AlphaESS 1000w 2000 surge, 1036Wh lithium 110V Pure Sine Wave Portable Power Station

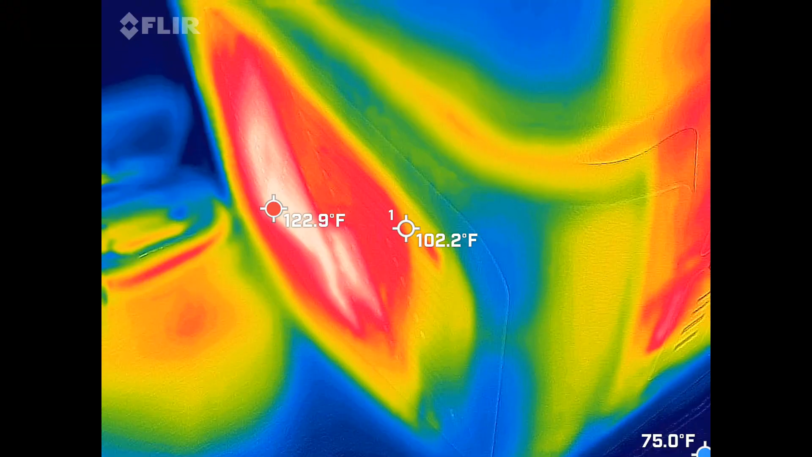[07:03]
so it looks like 122 Fahrenheit where the fan is blowing out
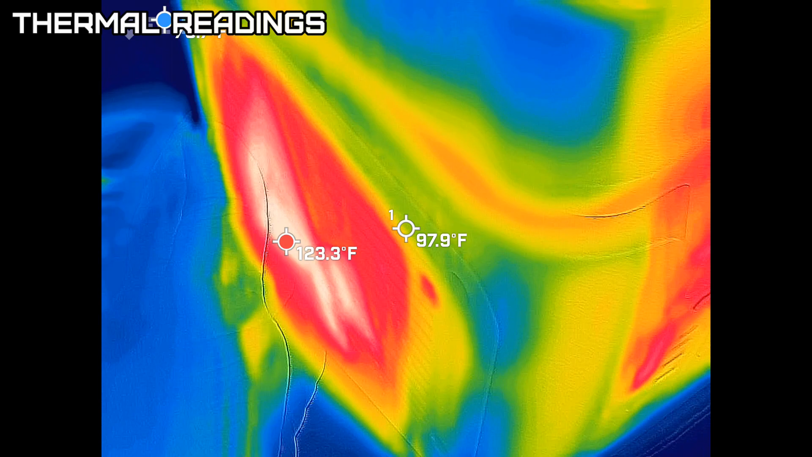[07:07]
the unit itself is definitely warm to the touch
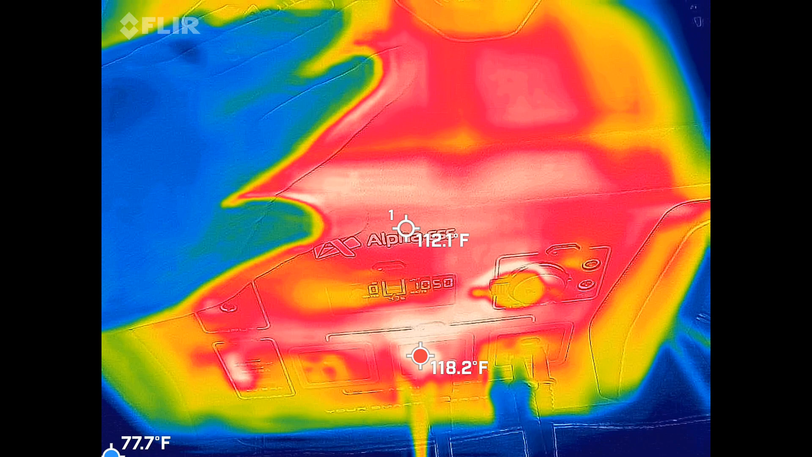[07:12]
of course that wire
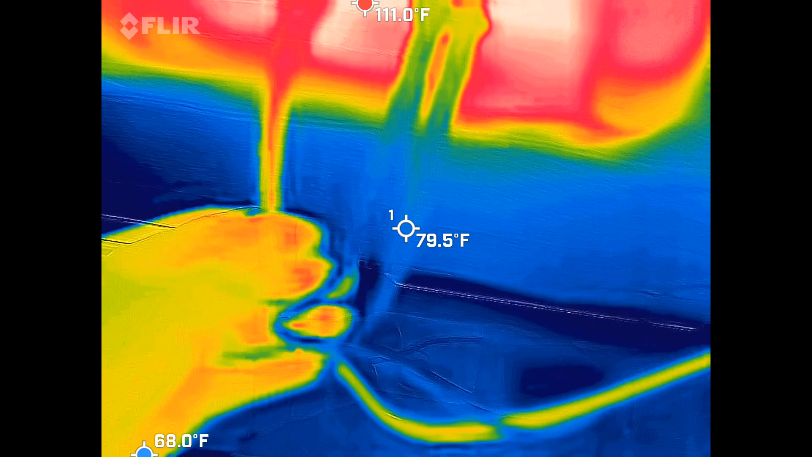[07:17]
On screen: spot 79.5°F, max 111.0°F, min 68.0°F
since it's drawn almost 10 amps
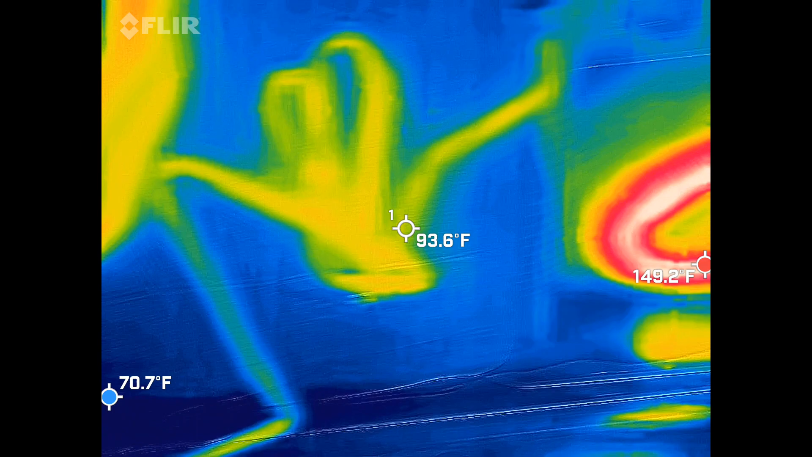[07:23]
On screen: spot 93.6°F, max 149.2°F, min 70.7°F
to that heater see how that's heating up